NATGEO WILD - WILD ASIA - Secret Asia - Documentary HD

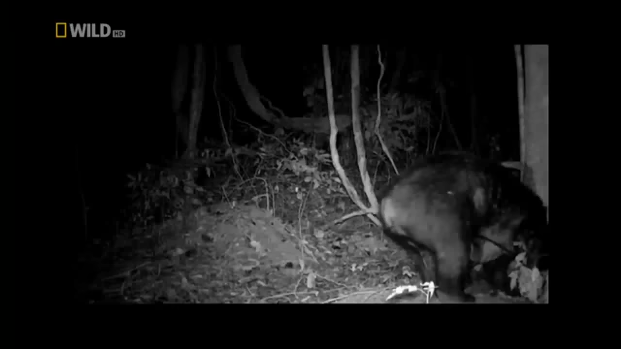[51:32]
The black bear is active during night-time. The black bear is active during night-time. But what do Asian black bears actually do at night? This is their secret.